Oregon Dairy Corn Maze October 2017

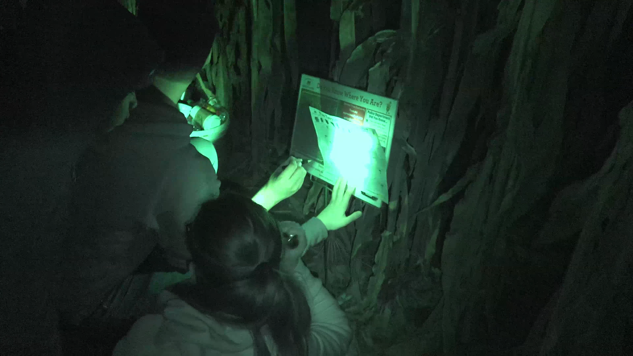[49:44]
I think we're... okay, are we look? Okay, are we up or are we north or south? We're north. Because, like, this way is the tip of the star, so we got to walk that way. That's the bended path. Mm-hmm. And then after, we're going to get to a point where there's these tips here, and then we're just going to make a right. What are you doing? right here. Okay. Right, you.
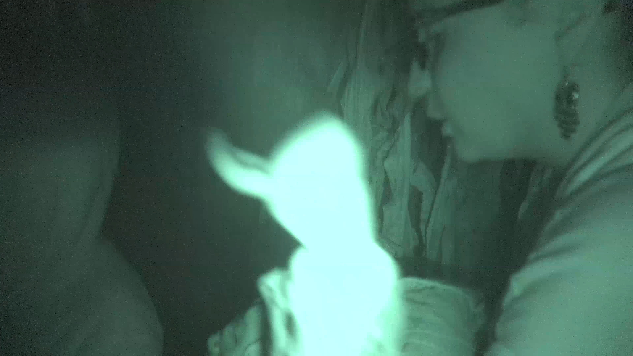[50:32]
Whoa. This way, guys. Yeah, we're going the right way because, like, if you go that way, there's the stuff. My friend is I wish I had a giant cutter. Yeah. I wish I had a giant cutter so I can just cut all of it. Because that way it's curved. So it's like don't hit. Yeah. What? Don't hit. Okay. Yeah. Watch out, guys. Watch out. This corner of the floor.
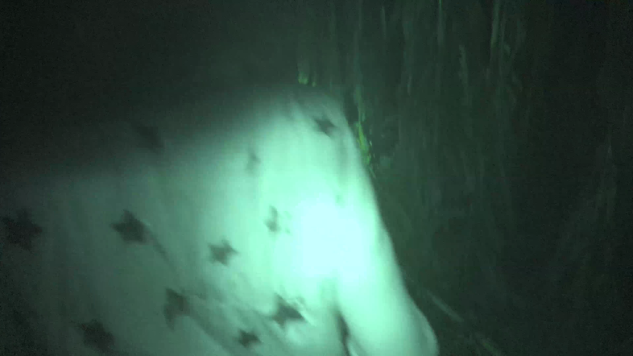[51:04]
Somebody cut a shortcut here. Yeah, be careful. You get this right.
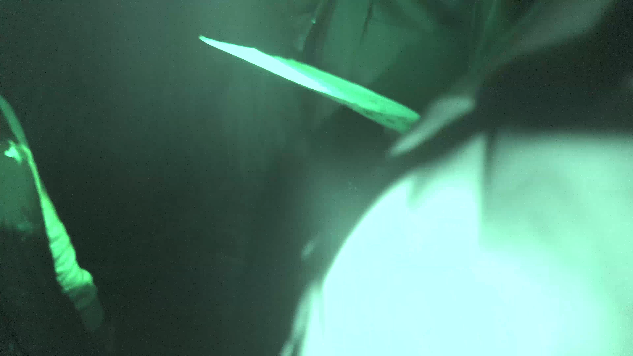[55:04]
So, we have 8 more stations to go, guys. How much? 8. Before we start the first. Where's 11?
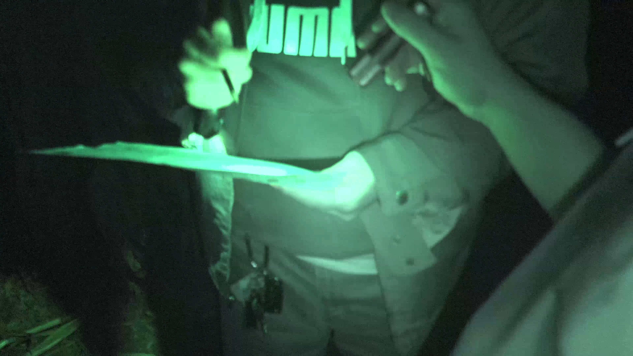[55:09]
11's right here. No, it's at the. That one right there. Just keep going down to.
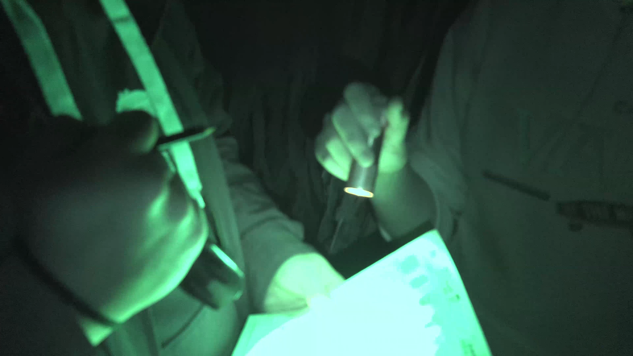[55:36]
Yeah. Damn, 15 is right there. So we'll get 15. We should go to 15.
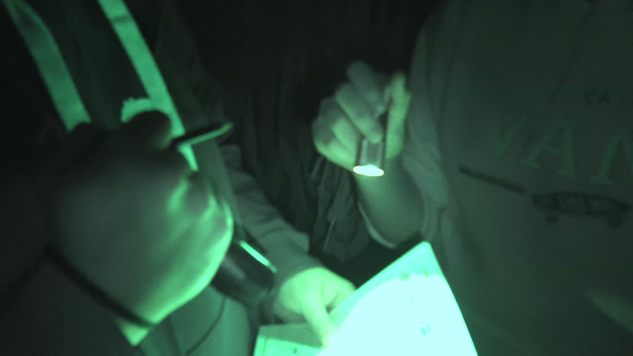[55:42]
You could go up and down. Then we could come back. Yeah. Go to 14, 13, 12. Excuse me. And then come back around.
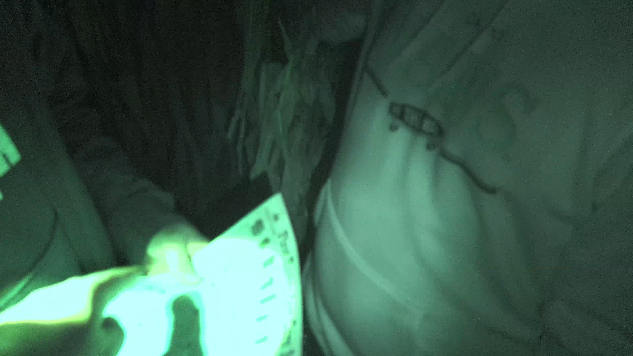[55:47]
So this keep way. Going this way or? Keep flashing it. We're at 11? Yeah.
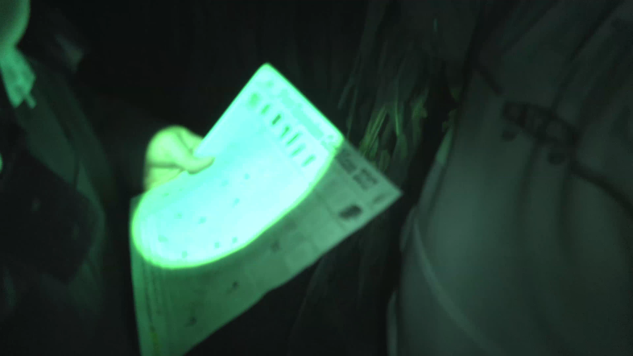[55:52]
So this is the corner of 11. That's the corner of 11, so we're gonna go this way. Yep. Alright, let's follow me. I know. No.
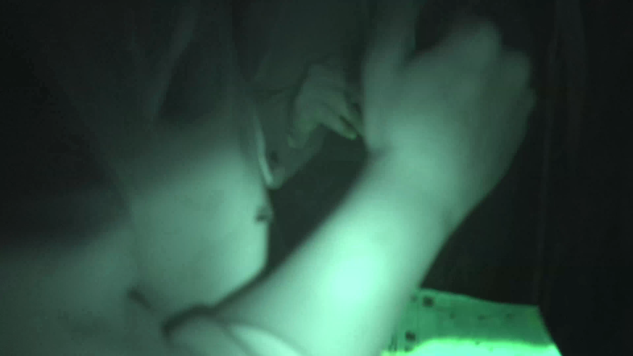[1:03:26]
Well, the other ones are like together. So. No, not necessarily.
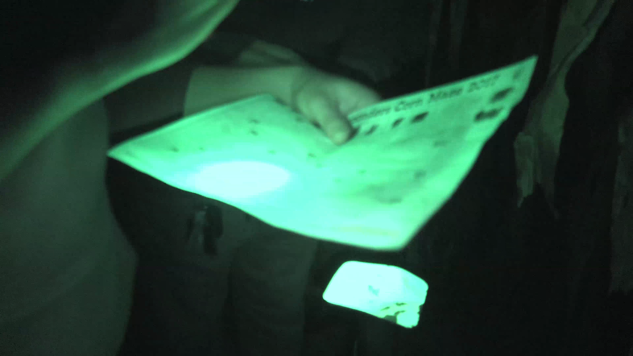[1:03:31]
Very, damn, we have to do 12, 13. We have to backtrack all the way. No, we gotta go two of those down and then.
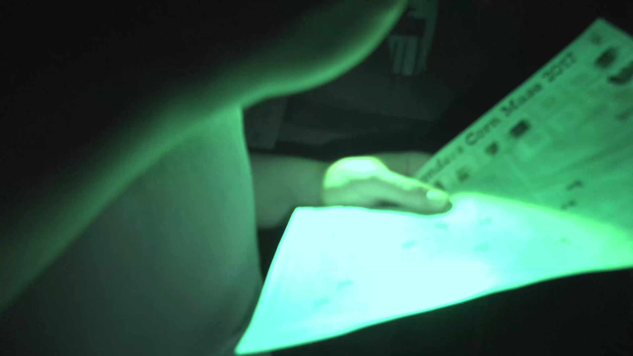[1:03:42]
Straight up. Yeah. To 12 and 13. So, because eight's. Oh, yeah. Eight's right here. And then where the hell's 16? 16 is all the way over here. Next to four?
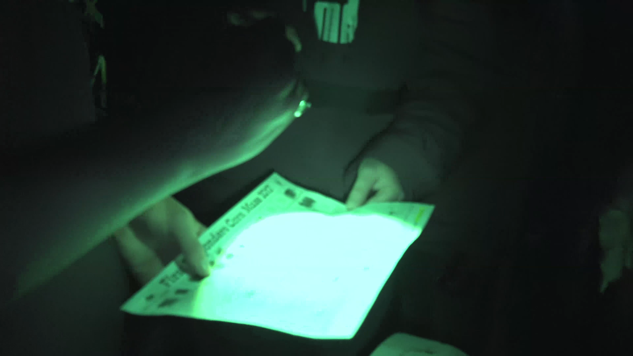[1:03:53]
Yep. Oh my God. And how do we exit? Where do we exit? I don't even know. I guess we just, the way we came in. Yeah, the way we came in.
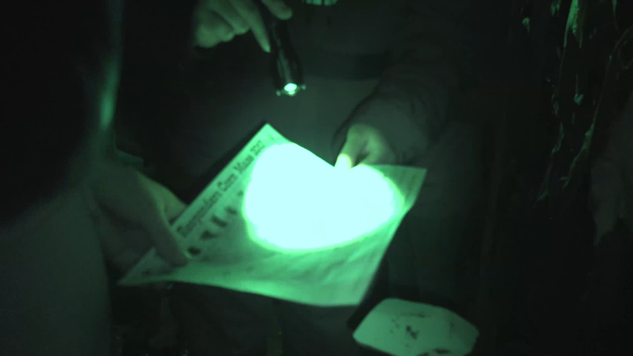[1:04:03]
Because the last people that exited entered. They went through that's the entrance. True, that's true. So yeah. So okay, so we're at eight here.
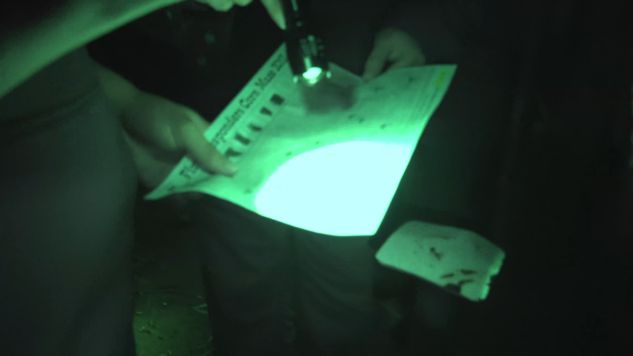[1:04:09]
All right, so we're at eight. Let's go to 9 and 10. Shoot straight down. Go to 12, 13.
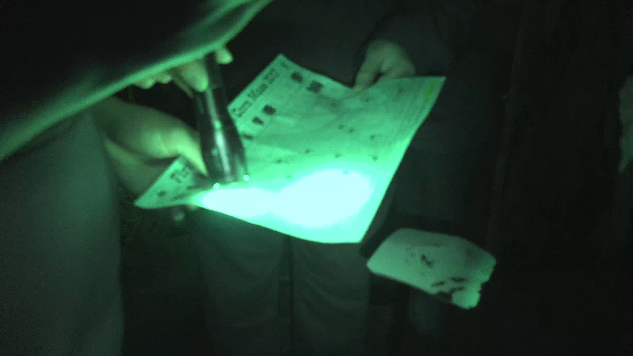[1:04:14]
And shoot straight out. Nine is right over here, so we might have what about 14?
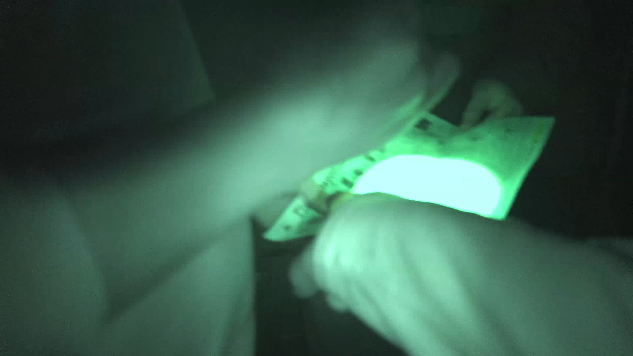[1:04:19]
Oh, that's right. We gotta go. Yeah, down. Well, no, we'll go this way, and then hit everything from there. So go straight down.
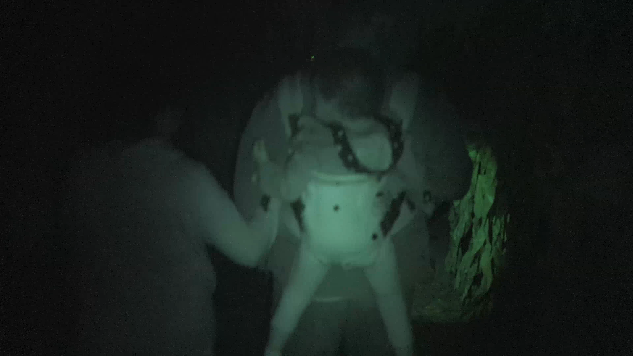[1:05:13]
Oh, watch out, guys. There's a drop. Right, there's a drop right there.
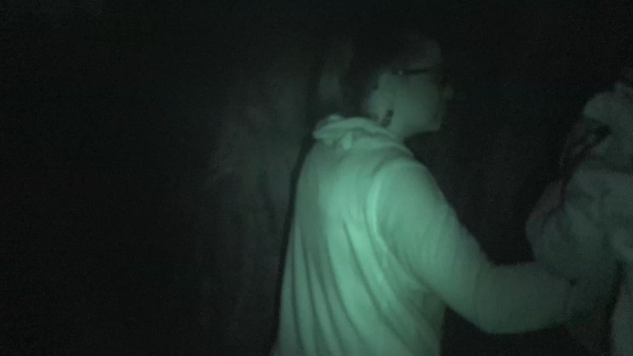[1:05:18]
There's some rocks in the tree.
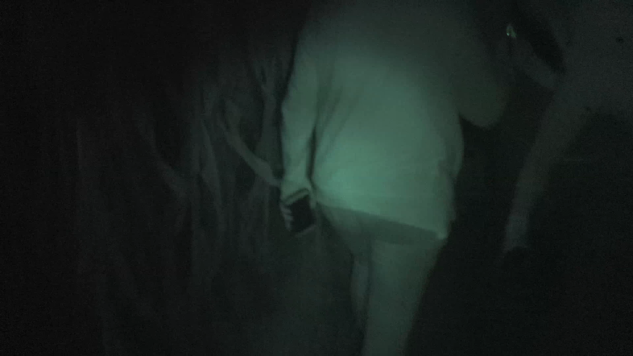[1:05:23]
The tire connects all the way over there. See? You gotta keep walking. Oh, what the edge.
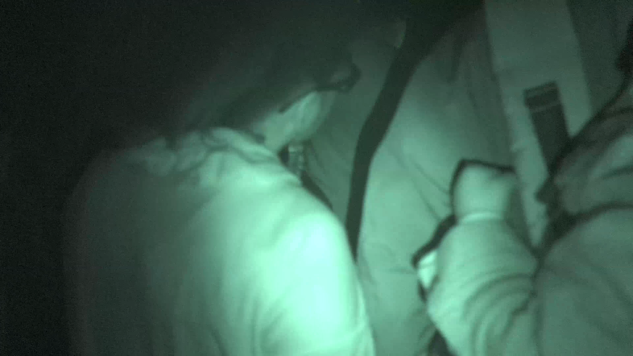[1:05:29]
Okay. All right, guys. We got it. We hit a cheat code. Watch out. There's rocks, guys. Big rocks.